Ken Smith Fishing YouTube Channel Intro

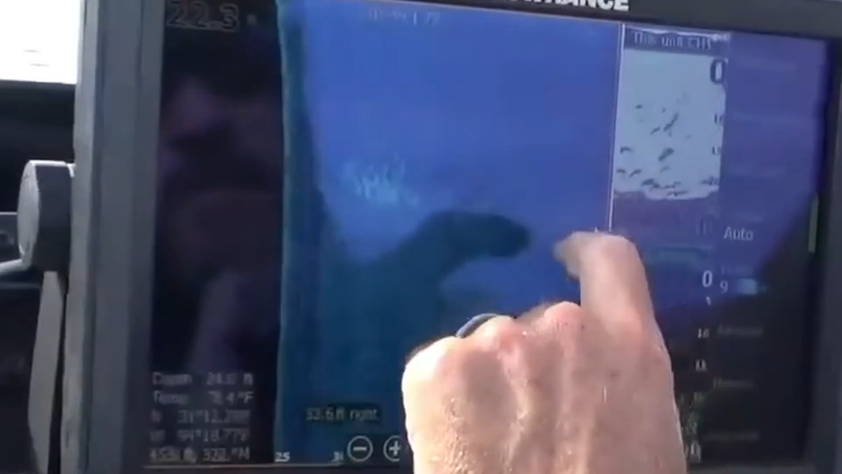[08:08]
You can see it, the shadow coming off that school.
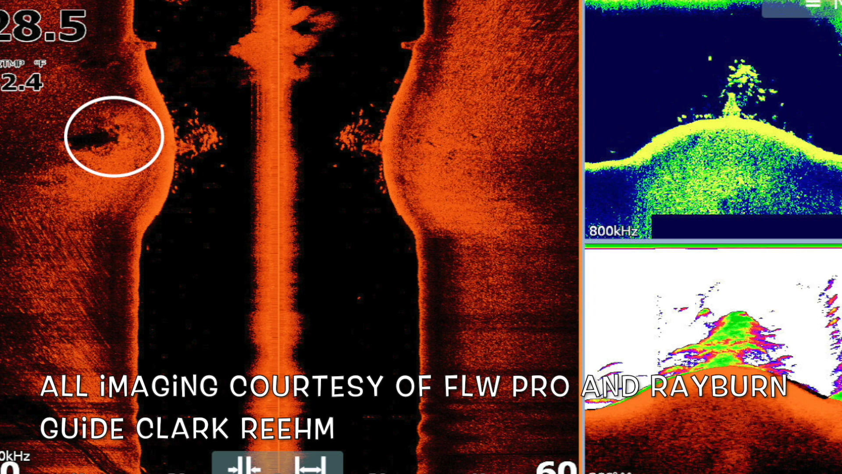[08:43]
It's on the left of his side imaging, but once again, you can see it in both 2 and 3D on the right. You'll note how hard it is to see on traditional 2D bottom right, but you can see it very obviously on the top right, and you can also see the bait fish and the fish around that.